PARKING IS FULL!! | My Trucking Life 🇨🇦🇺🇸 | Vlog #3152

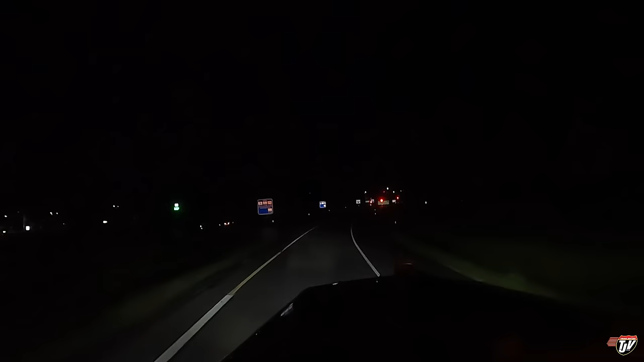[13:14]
I'm not sure. Black River Falls. Wisconsin. I have 20 minutes left on my clock to drive. So what I'm going to do is I'm going to quickly find a parking spot.
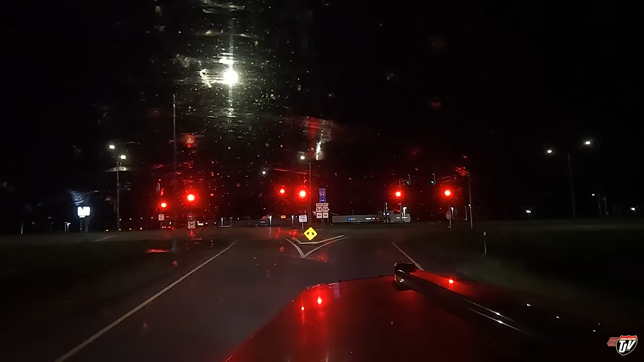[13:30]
Call it a night. I think I'm going to swing into the pumps and wash my window off first. Because I know I'll forget to do it first thing in the morning, even though I'm staring straight at it. Karen, you really got to stop talking over me. One person can talk at a time. Here it is. Flying J. Oh, boy. It looks full already.
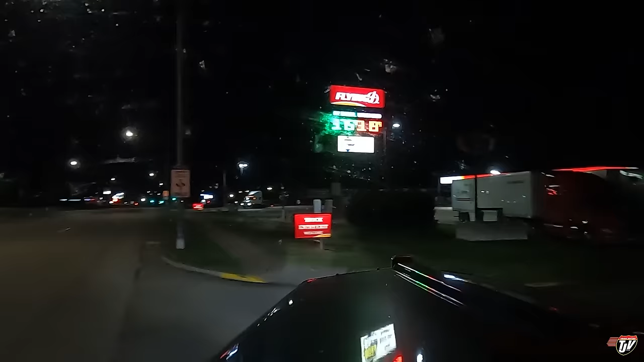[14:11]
Well, this is all paid parking up here anyway. This guy parked in the driveway over there. So, off to the right. So, you'd have to go through the pumps just to get through anyway.